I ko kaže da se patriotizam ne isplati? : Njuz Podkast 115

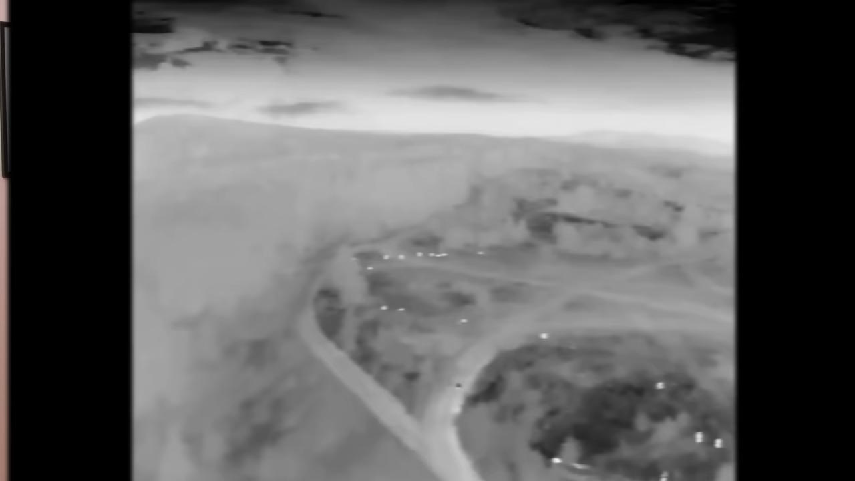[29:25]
Ne znam zašto i kao ne moši ti da provoliš par ja ne mogu da provolim. E, noćni snimak i da. Noćni, termalni snimak.